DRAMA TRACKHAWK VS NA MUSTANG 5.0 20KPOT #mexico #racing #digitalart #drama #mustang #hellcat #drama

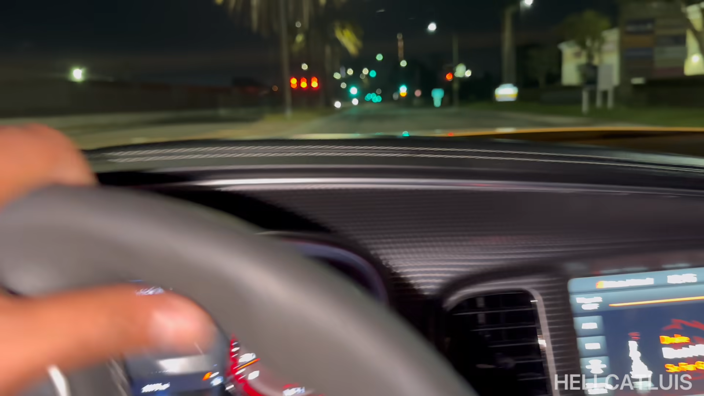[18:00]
But we're on our way to the street now. So as soon as I get there, you guys already know I'm going to be showing you guys all the other good content. But let's get there. Damn, we got a gang of people, guys.